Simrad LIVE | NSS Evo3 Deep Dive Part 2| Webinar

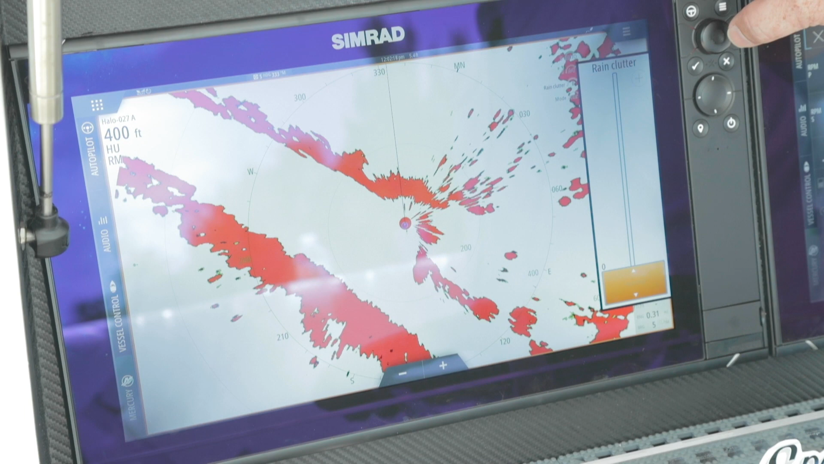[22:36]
by pressing that enter button is a nice clean and easy way to scroll through everything we talked about. Rain clutter, I didn't talk about the rain clutter. The only time you want to have that on is if you're in heavy fog or you're in rain. In heavy fog or rain, you'll see a lot of speckle that will show up on the screen, usually lighter colors, but the heavier the rain, the more it kind of covers the screen. So if we want to clean that out, but not detuned targets, we would increase our rain clutter. There's our mode. So we can go in and select and change all of our modes.
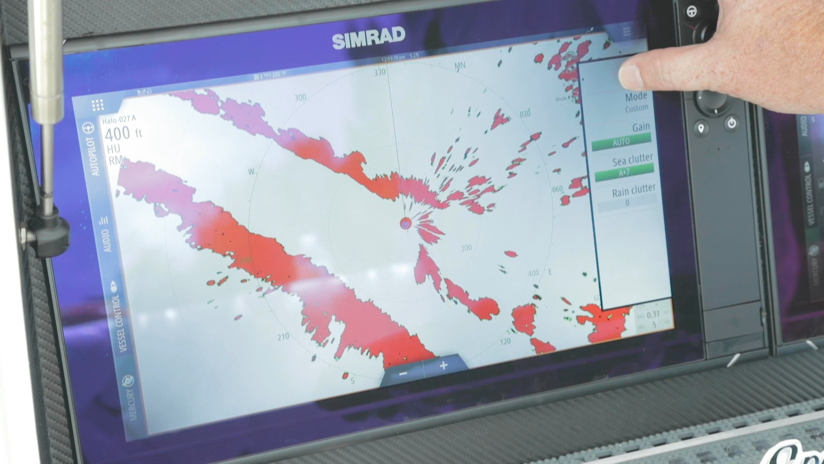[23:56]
Now I go into advanced. This gives us some more selections. So noise rejection, that's our first selection. Noise rejection for longer ranges lowers the target sensitivity. So the more we increase this setting, the more we're decreasing the target sensitivity.
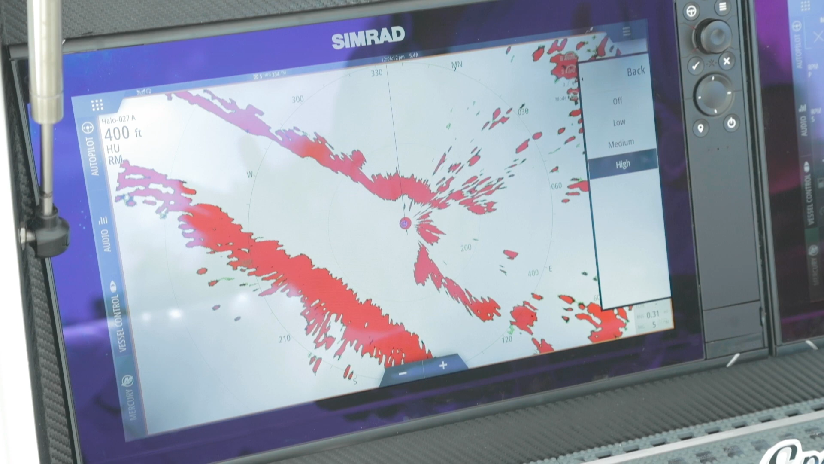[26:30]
But you got to be careful because when you increase that, you will decrease your target range. So again, you want to use that to your benefit when you're doing that like under two mile range where you want to see all the targets on the water. You want to separate those buoy balls, those markers, those boats. You can increase that. Or you can bring that back down. Fast scan allows us to control the speed of the radar. So when I go into high, that will increase that scanner speed. If I go to medium, we'll start to slow it down. And off, we'll take it down to our traditional 24 RPM.
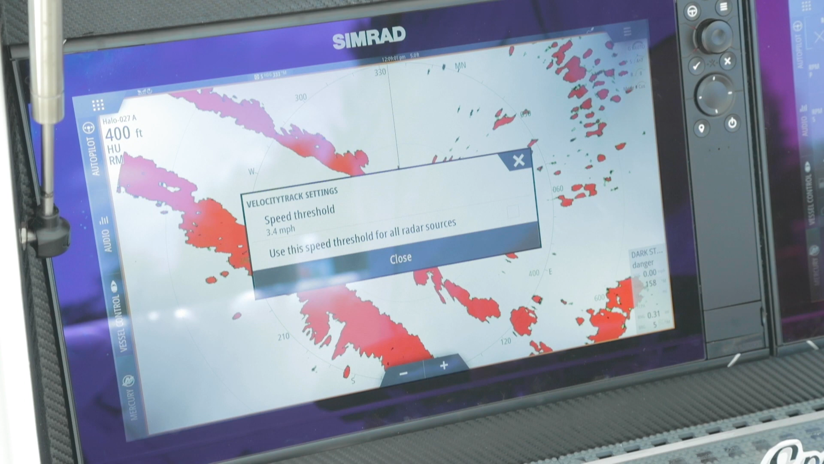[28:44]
So at what speed source do we want our targets to start or our Doppler to start working? So when the vessels moving ours or theirs or combined is 3.4 miles per hour, we'll start seeing those targets move around in our screen and they will be colored. And you do have the ability for all radar sources.
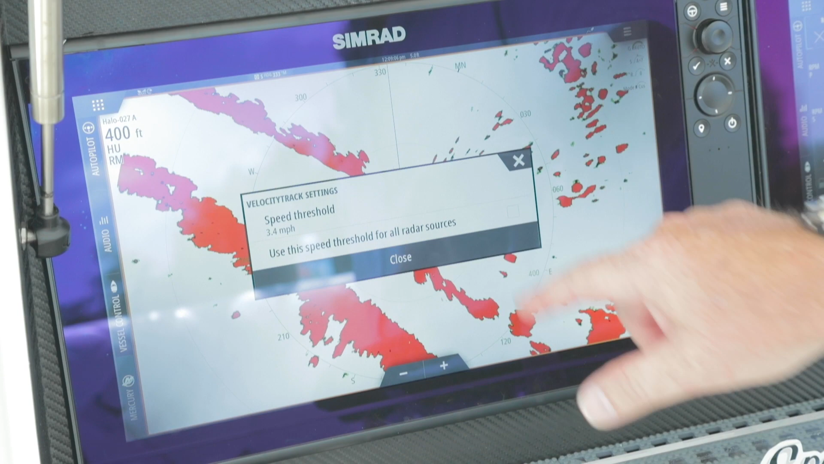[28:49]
That means no matter whether I'm on Halo A or Halo B, that same setting will be there.
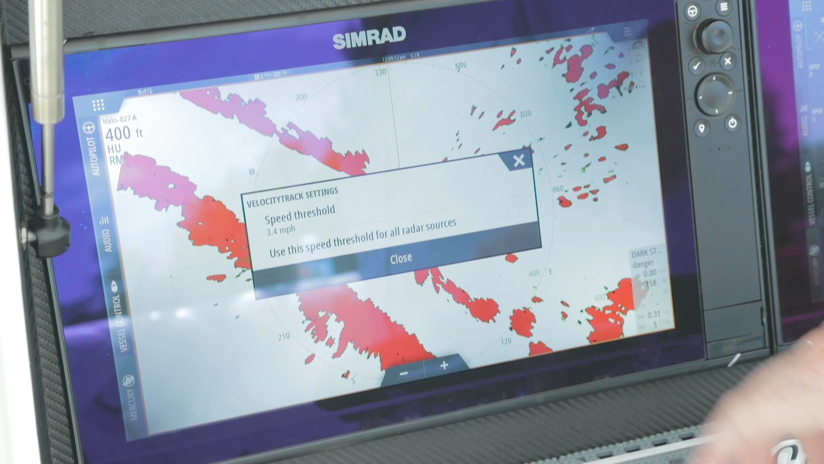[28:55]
Remember I talked about earlier that warning target? So you can see this is the closest target that is coming close to our TCPA or CPA settings. So symbology, this will turn on or off all of those settings on the screen. Target trails.
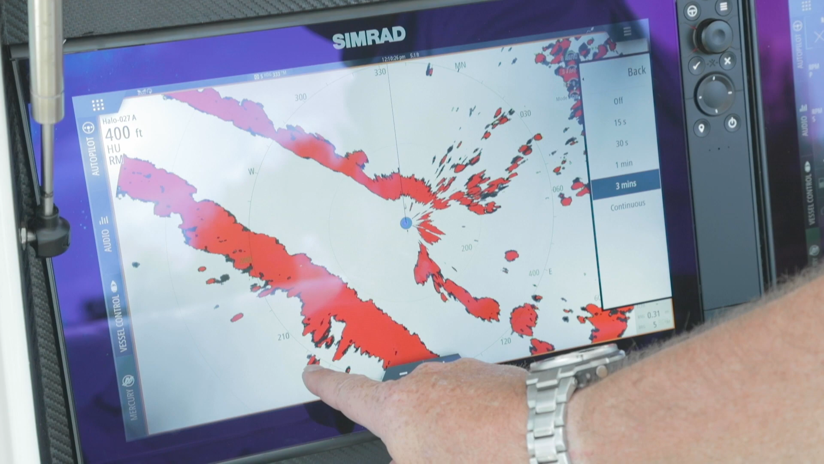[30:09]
It will kind of go to a grayscale. And as we can see kind of starting here, you can see the grayscale changing.
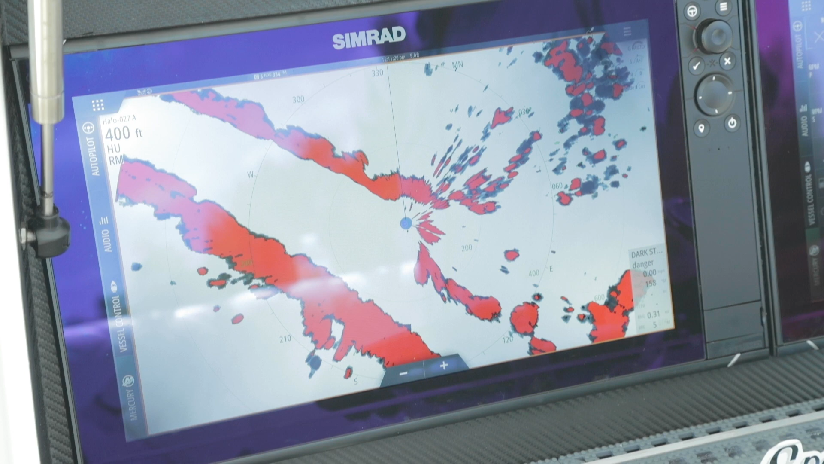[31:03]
Now the next sweep, oh, where did it go? By leaving trails on, I can see where all those targets will end up grouping together. So if I see that dime or quarter size area with all those multiple targets, I'm going to head there because there's a good bet that that's a flock of birds. So again, you'll turn that off. Palette. Again, just like our sounder technologies, we have the ability to change our color palettes. You can have a white background, black background. You can change to green or yellow target returns. So you have the ability to select what you want. And just like charting, we have the ability to do heading north or course up.
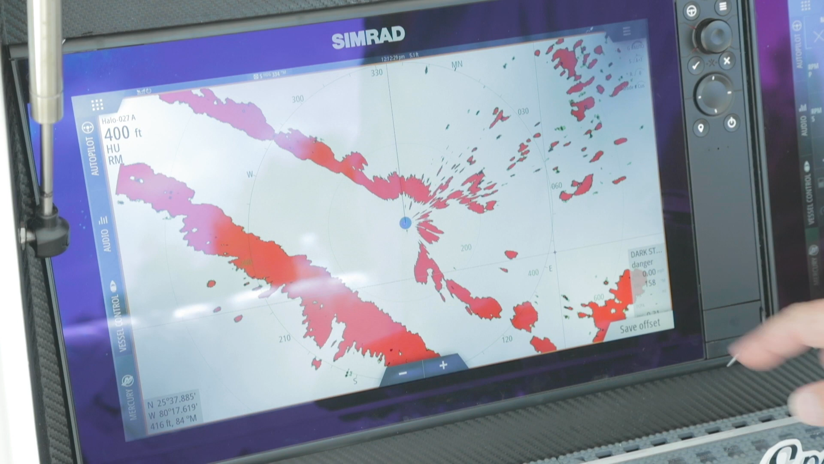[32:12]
to do an offset. So I can actually move that radar target anywhere on the screen if I'm seeing a whole lot of targets on this side.
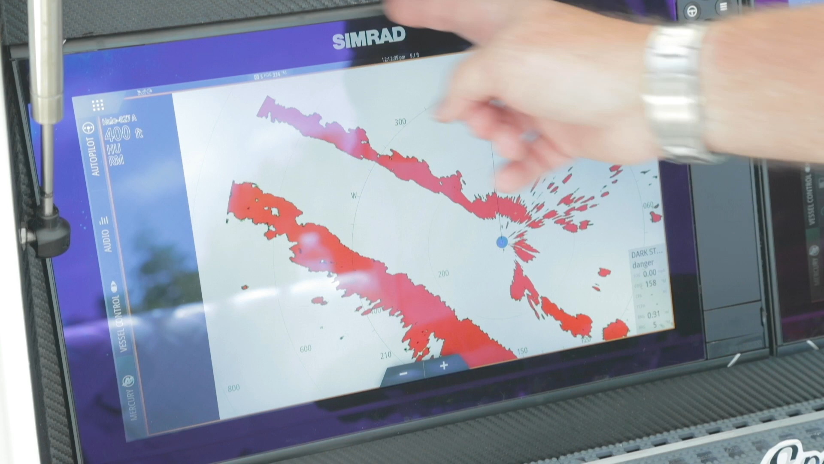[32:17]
I can change that location.
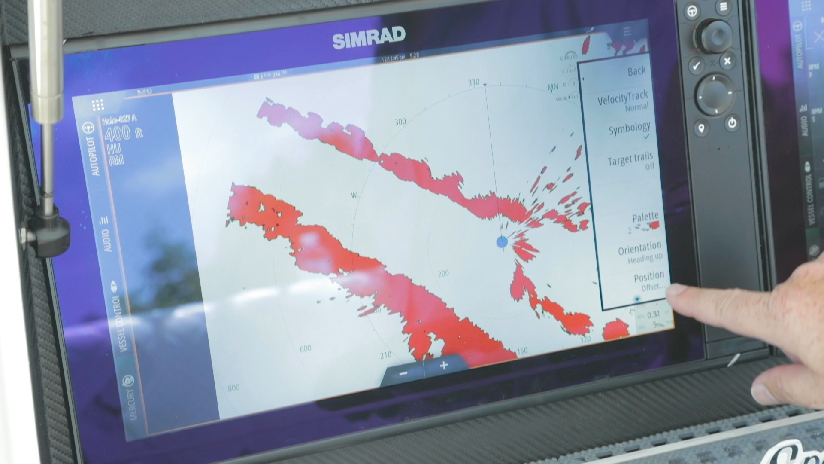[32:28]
And simply go back to center. True motion.
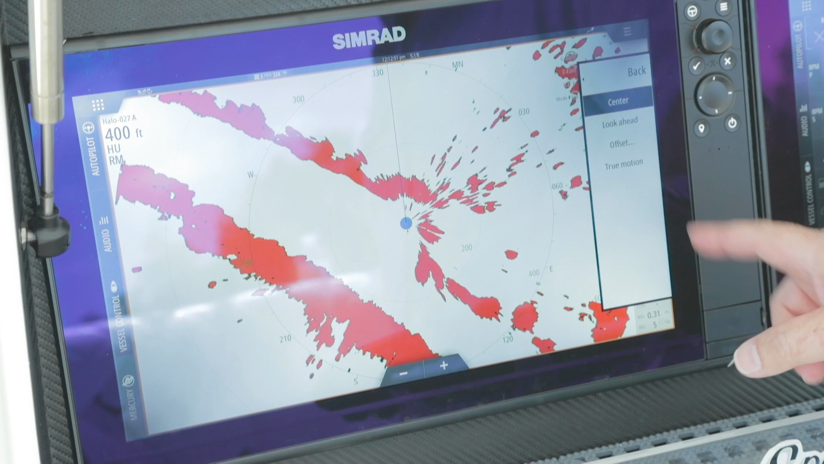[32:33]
So true motion will allow targets to move around the screen versus the boat always stays in the center and the radar image changes. You'll actually see the boat and all accompanying targets that are moving will move around the screen and the landmass or stationary items will stay in place. Once you get to about two thirds of the screen, it will reset and start back at center. Okay, so next will be the EBL VRM. That's electronic bearing line and variable range marker.